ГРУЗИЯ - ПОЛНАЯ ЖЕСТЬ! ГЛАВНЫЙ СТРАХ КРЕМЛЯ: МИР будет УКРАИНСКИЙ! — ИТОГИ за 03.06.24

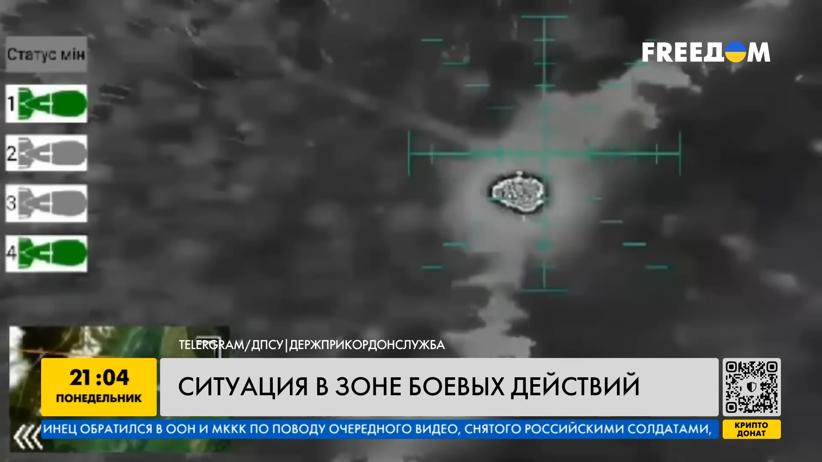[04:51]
Двумя фугасными снарядами, сброшенными с помощью ударного беспилотника, уничтожили переправу через речку Ольшана, чем усложнили логистику противника.